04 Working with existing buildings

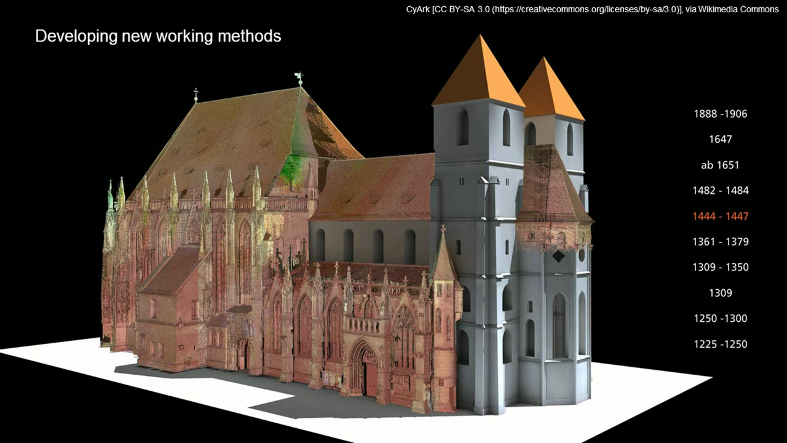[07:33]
New technologies are becoming more and more useful in documenting and telling the stories of historic buildings. Built environment professionals can use laser and photographic scanning techniques to record every detail of our built environment, and this in turn will allow for work to be planned in greater detail.